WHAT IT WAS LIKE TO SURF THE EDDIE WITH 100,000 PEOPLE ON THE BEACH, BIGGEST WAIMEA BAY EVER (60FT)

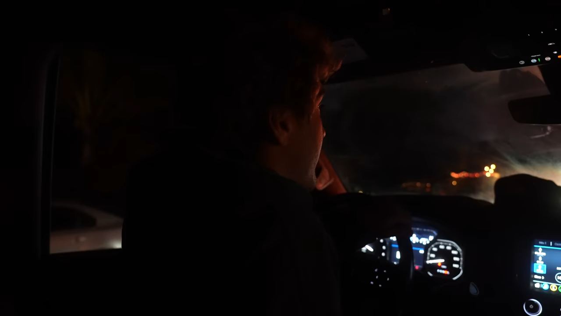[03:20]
passed us on his e-bike, and people are just blocking the road right now.
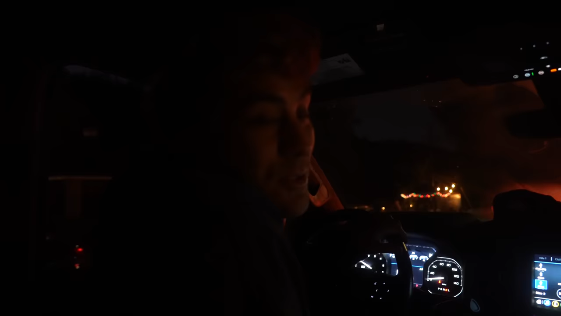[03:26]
Just there's so many people overflowing where the guardrail is, where people usually stand and watch. It's just completely blocking traffic.
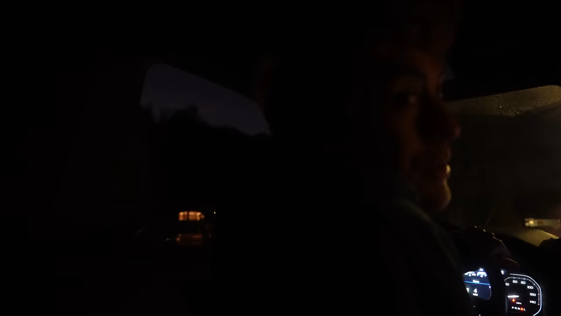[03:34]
So we got about an hour and a half, I think, till my heat starts.
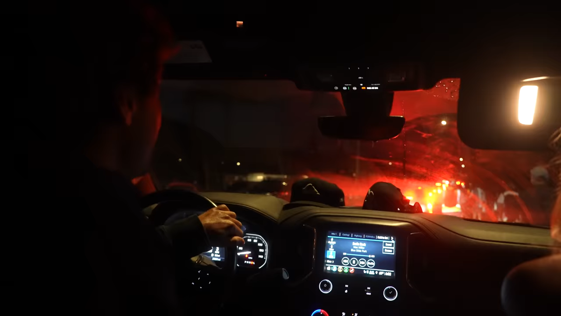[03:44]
I'm heat one, so hopefully they get it moved by then. Hey! What's going on here?
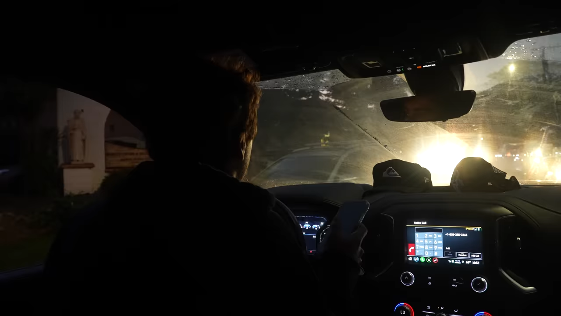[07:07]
road. Yeah, I know, those just need to stop. So people are getting through one side.